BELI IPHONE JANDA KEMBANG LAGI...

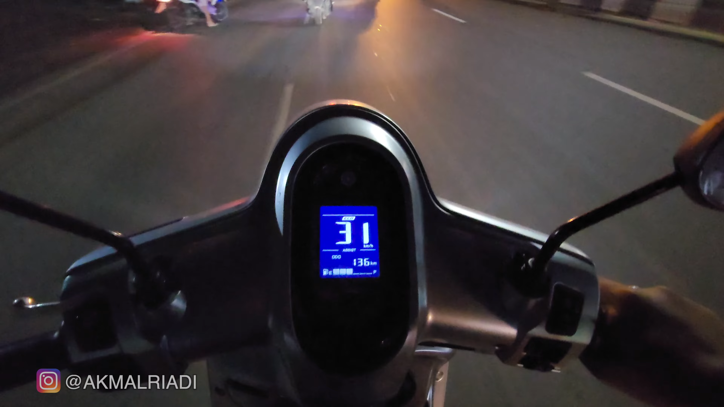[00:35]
Dan yang ini direkam menggunakan kamera ultra wide angle-nya. Jadi supaya bisa menangkap gambar yang lebih luas ya.
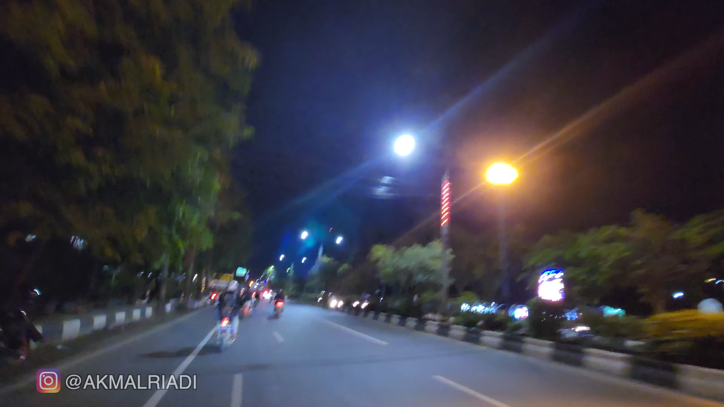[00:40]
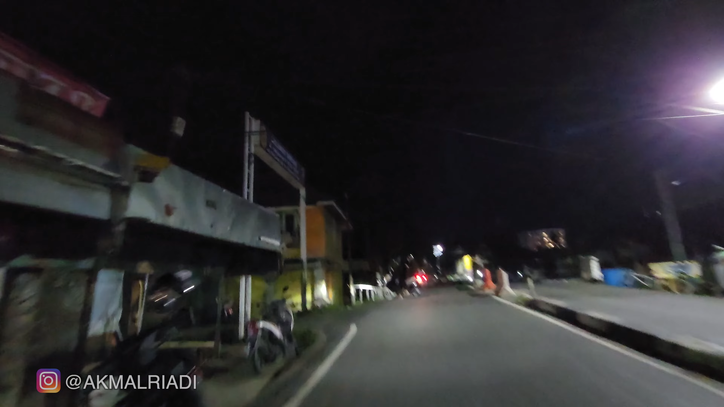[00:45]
Oke tujuannya masih sama yaitu di pekapuran B di kota Banjarmasin guys.
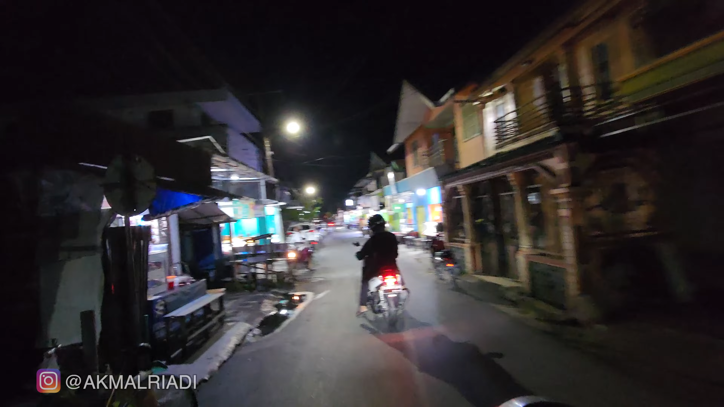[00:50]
Nah disini kalau kita masuk ke dalam pekapuran B, kita lihat di bagian kiri kanan dari jalan ini,
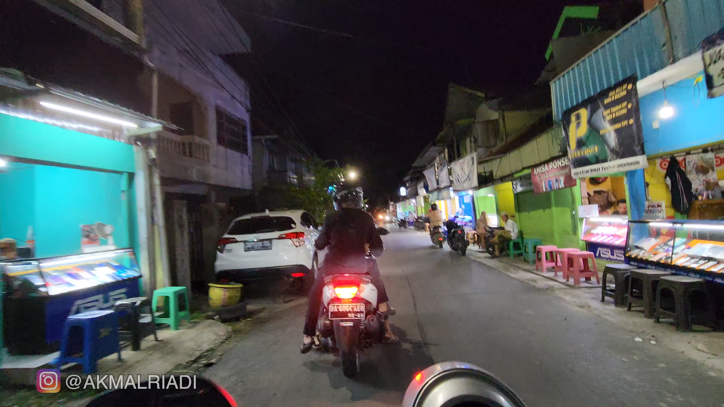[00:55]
sepanjang jalan ini hanya orang jual handphone.
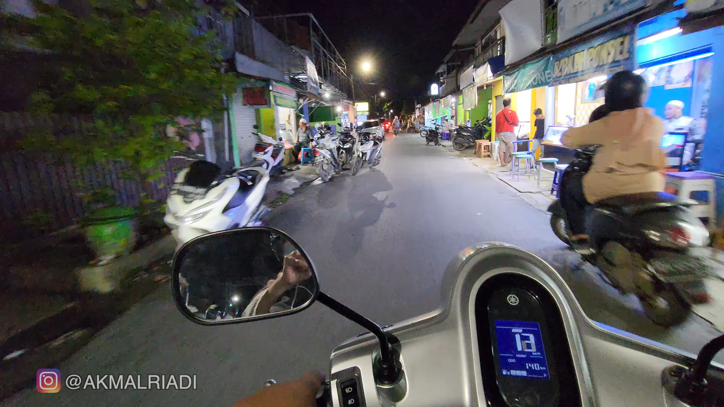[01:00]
Kalau orang Banjarmasin udah pasti tau yang namanya tiara ponsel. Jadi ini ponsel yang legendaris. Dari zaman dulu saya beli Blackberry juga sering beli disini guys.
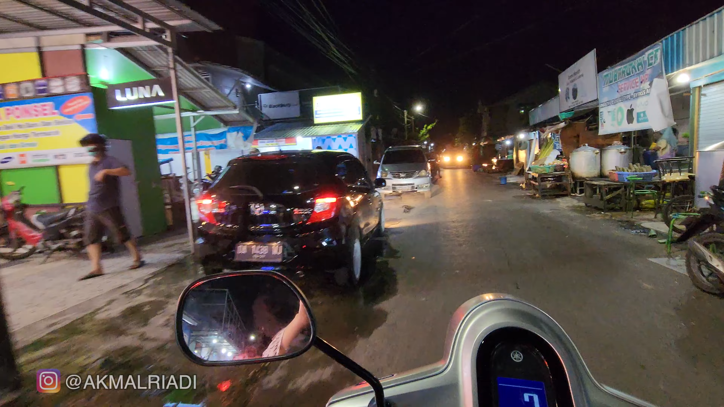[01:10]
Tapi sekarang disini jadi kayak wadah untuk tempat orang-orang kiosk jual beli handphone second.